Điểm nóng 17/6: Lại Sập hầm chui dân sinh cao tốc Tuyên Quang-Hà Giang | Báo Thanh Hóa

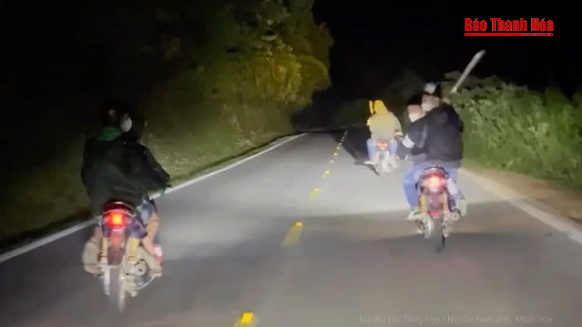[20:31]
Trước đó vào khoảng 23 giờ ngày 6 tháng 9, Công an huyện Mường Ảng nhận được tiên báo có nhiều đối tượng đi xe máy mang theo hùng khí gây mất chất tự công cộng. Theo đó, đơn vị đã chỉ đạo Công an xã Búng Lao tiến hành sang Minh Bắt Giữ.